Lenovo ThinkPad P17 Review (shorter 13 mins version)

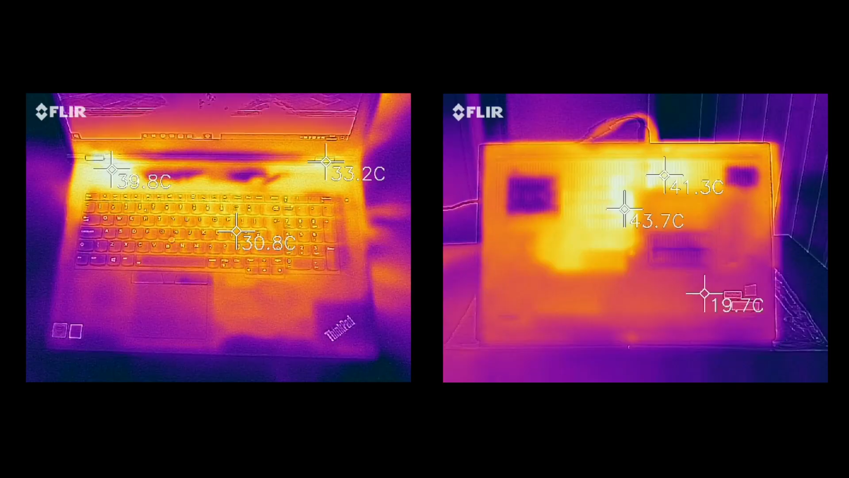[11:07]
The top left corner is a little bit hot, but I think most of the user accessible part is kept within a reasonable temperature.
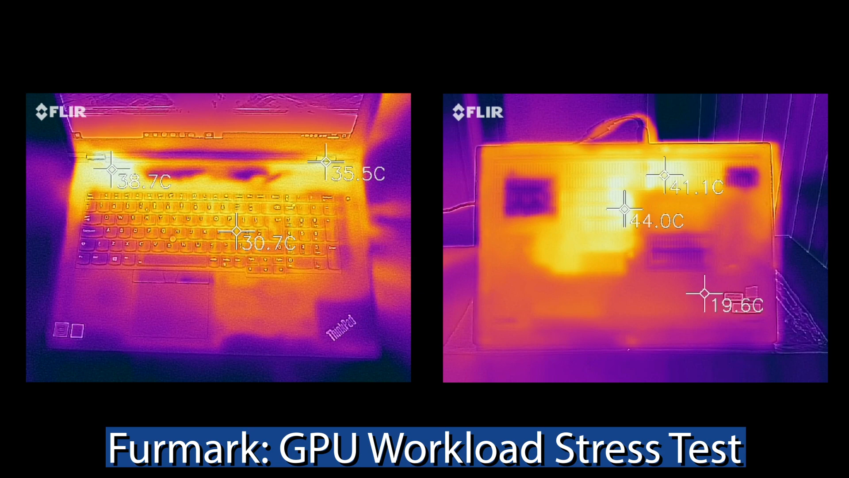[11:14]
On the base cover, you can see some hot spots when it's under heavier workload. But I think that is quite, um, quite manageable if you have it on a desk. Here we've got the CPU plus GPU workload. It gets a little bit more toasty. Same positions. And as you can see, the heat intensifies a little bit more. And I think firmware here is being throttled back a little bit, because I think GPU generally can detect the firmware benchmarking. So they're usually clocked on. So this is probably not the worst case scenario.